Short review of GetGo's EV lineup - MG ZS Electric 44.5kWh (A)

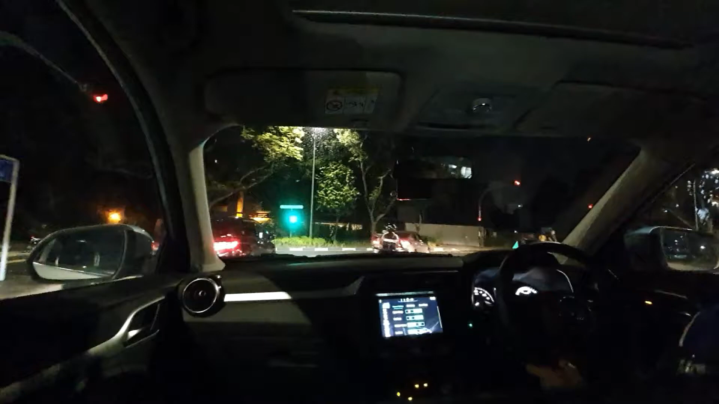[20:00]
So I just noticed when I come to a complete stop, okay, the parking brake will hold for me. distant here left. Okay, there's still space. Good. Alright.
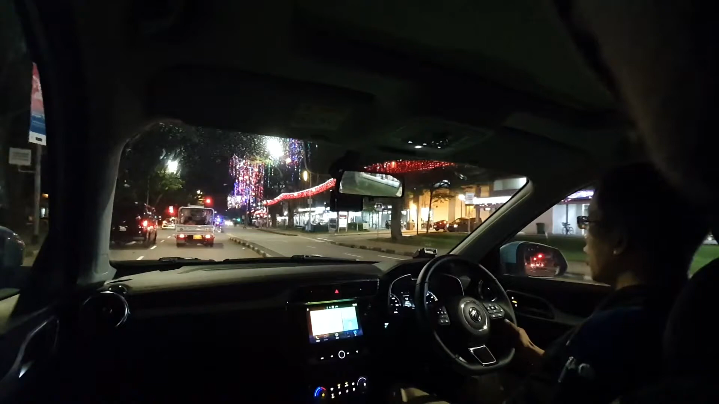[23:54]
Let me check the curse level. It's at 2, moderate. Number 1 is light. Yeah, not so much for number 1.
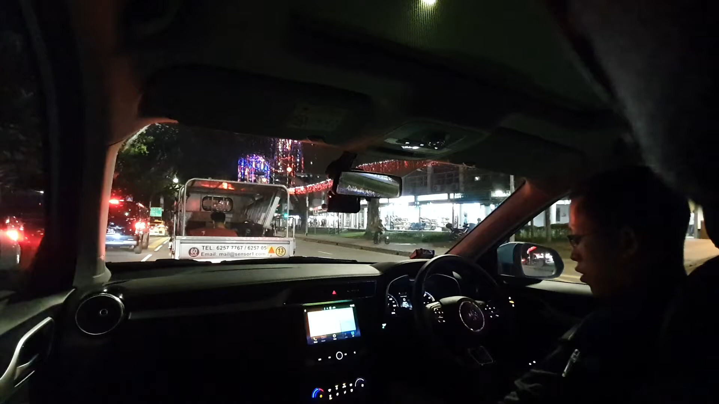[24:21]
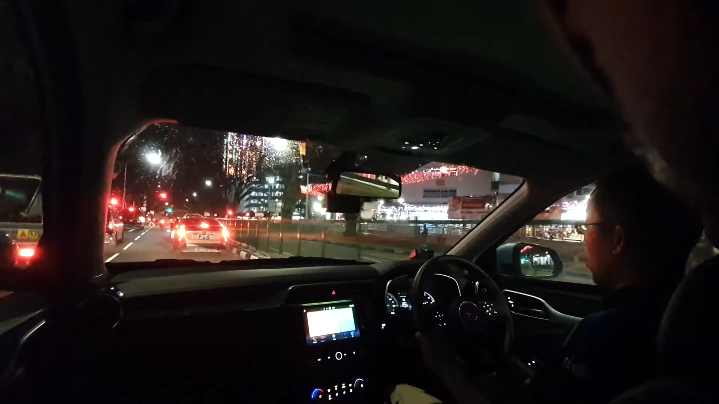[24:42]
Okay lah, comfortable lah for number 2.
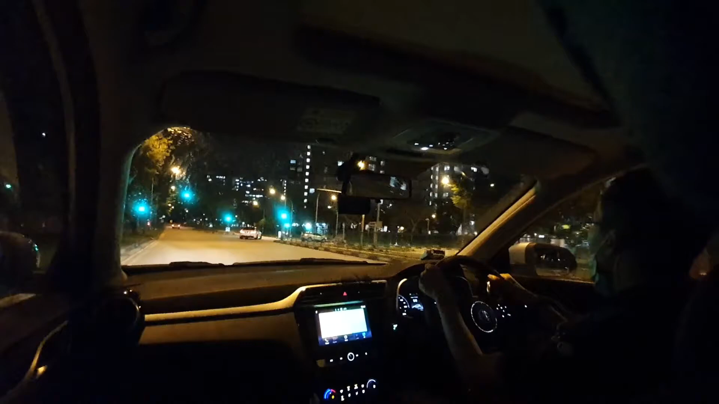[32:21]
Expect to see a Tesla here in this residential estate, but here it is using one for charging. I wish there are two slots, you know, so you can park beside and charge.